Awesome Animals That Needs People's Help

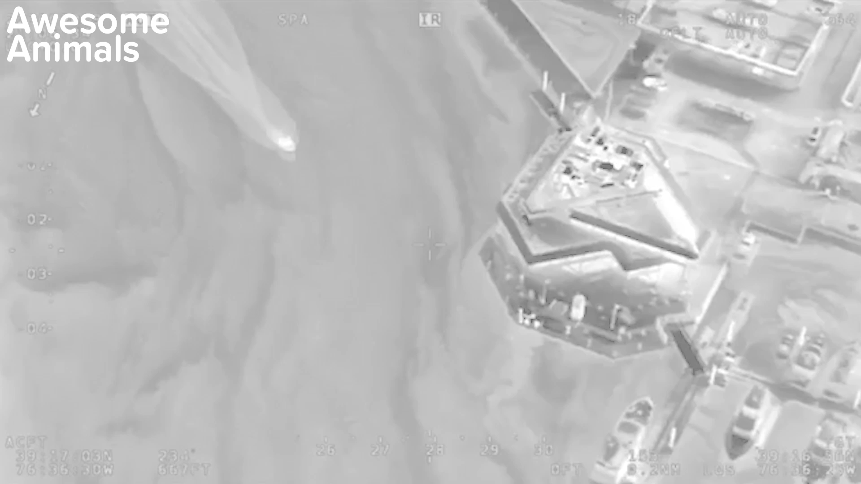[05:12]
Officers were on patrol when they noticed that a dog got off his leash and jumped into the water.
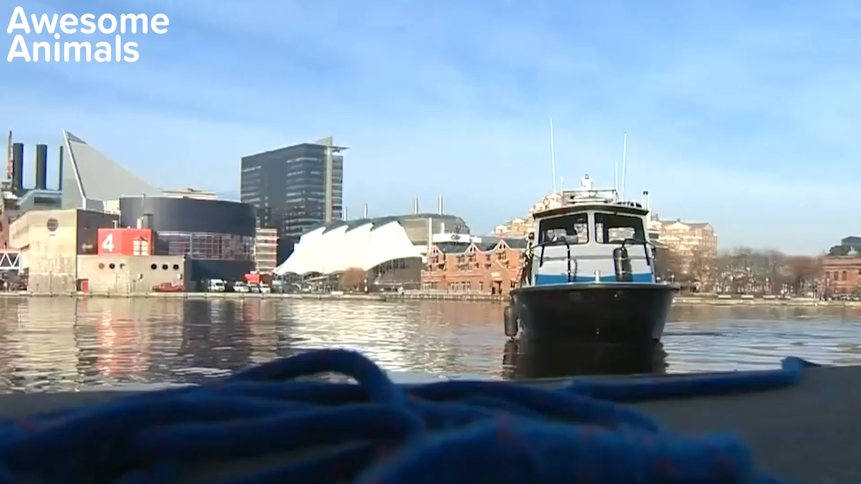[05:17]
The dog then began to panic.
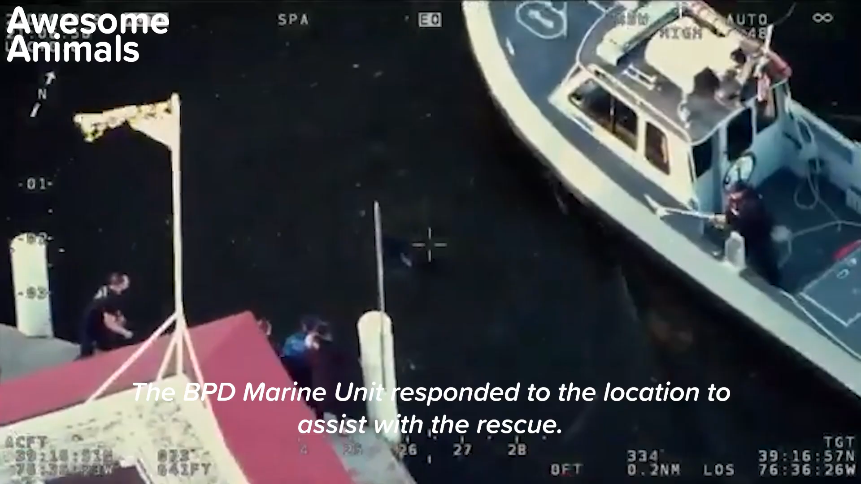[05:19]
The water was extremely cold, so rescuers immediately began rescue efforts.
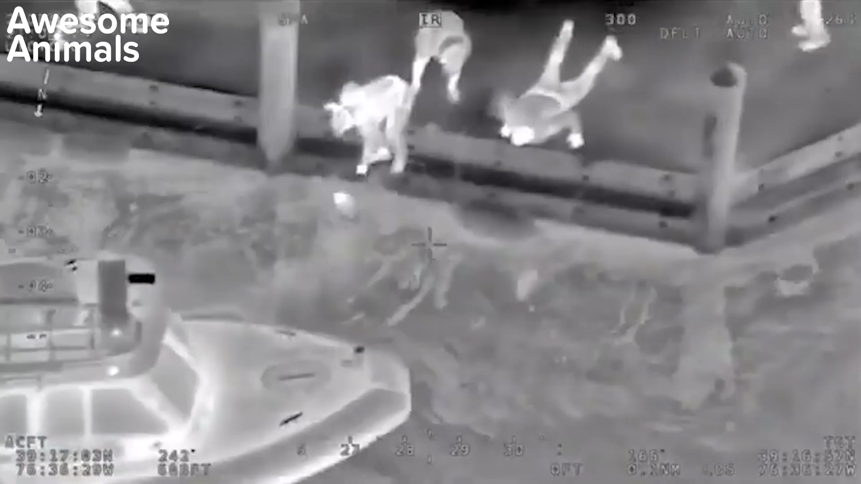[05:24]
One officer jumped into the water in an attempt to save the dog.
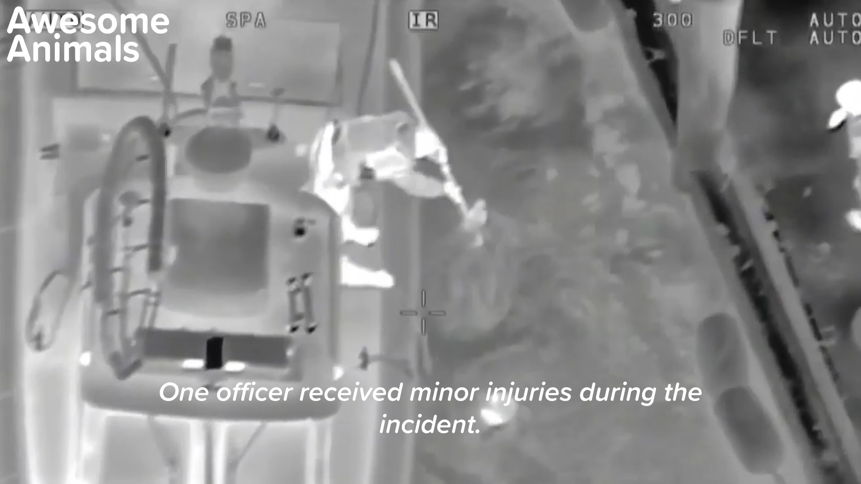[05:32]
With the assistance of the officers on board the marine unit, the dog was safely pulled up from the water.